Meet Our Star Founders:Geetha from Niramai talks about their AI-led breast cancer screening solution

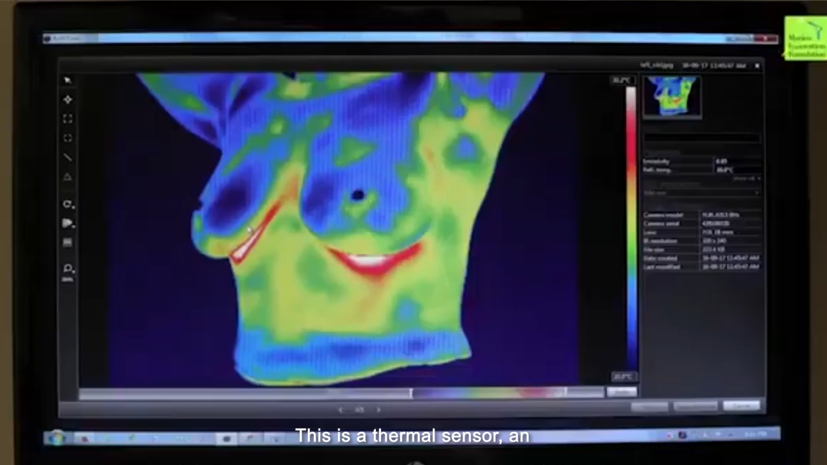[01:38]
This is a thermal sensor or infrared imaging device you would have seen in several of the
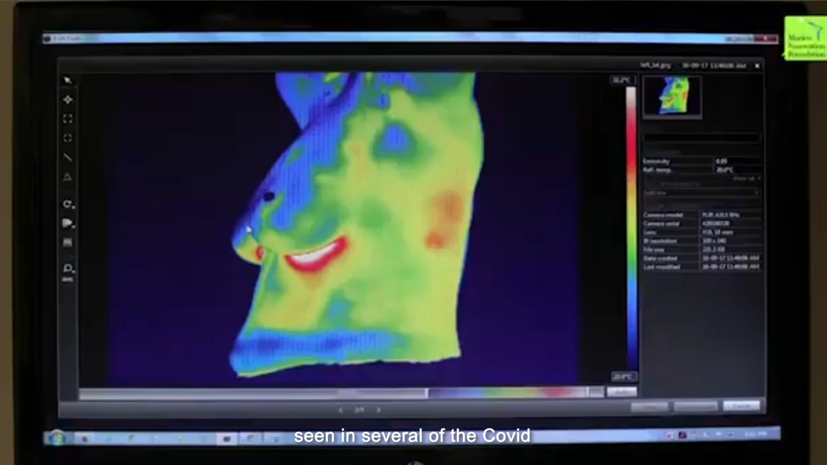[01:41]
COVID screening locations
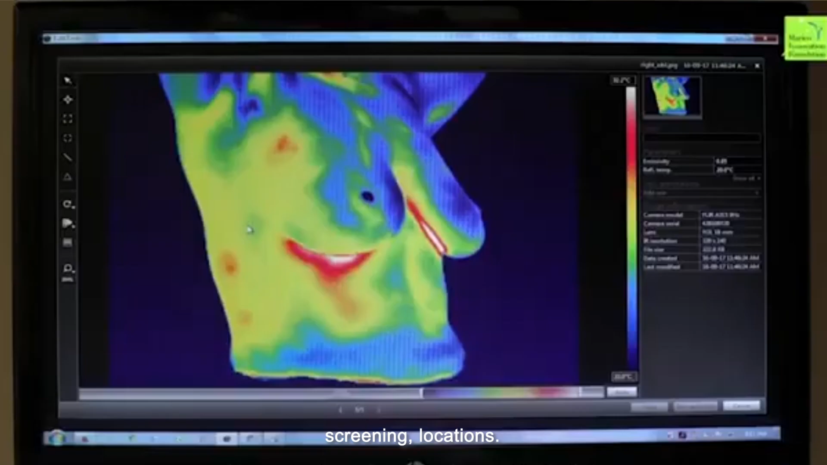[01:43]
and she sits in front of this device for about 10 minutes. Cool air is blown so that there is a temperature stabilization that's obtained. After that five images in
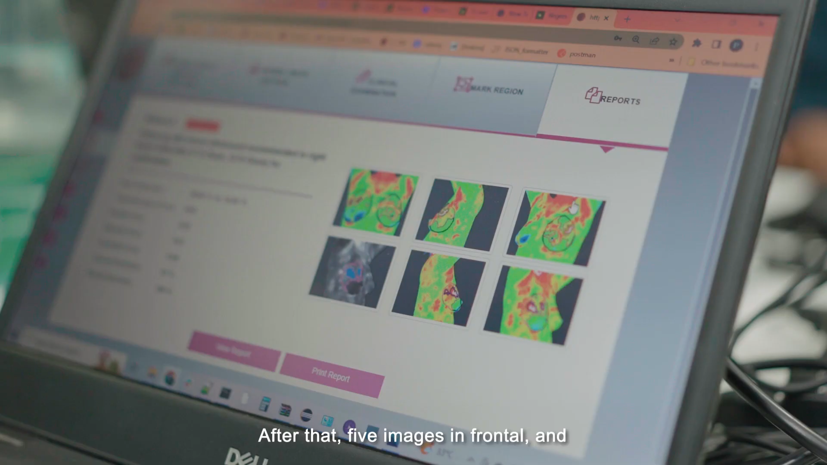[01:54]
frontal and left and right positions are taken and that's it.